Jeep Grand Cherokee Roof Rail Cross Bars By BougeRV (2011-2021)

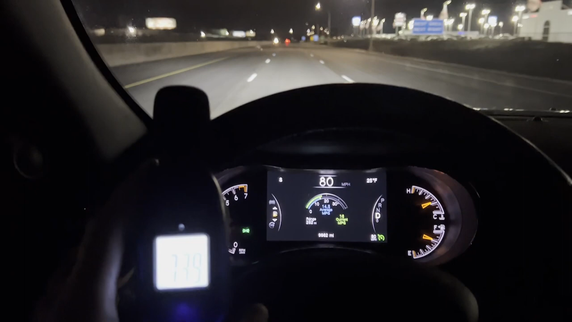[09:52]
so here we are at 80 miles an hour which is well over interstate speed and honestly i hear a little bit more wind noise than normal but there's no weird whistling or anything i'm i'm very happy with how quiet these crossbars are